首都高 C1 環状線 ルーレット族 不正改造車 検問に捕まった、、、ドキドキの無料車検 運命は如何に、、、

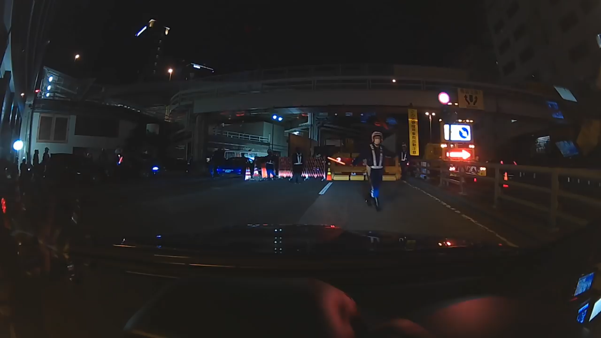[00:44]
めっちゃ違うとかなんじゃない?ちょっと左に入ってほしいんですけど前にスカイラインが出るんでその後先に左側に入ってください先に左側に入ってください先に左側に入ってほしいこれ本線に戻れなかったら左側だよ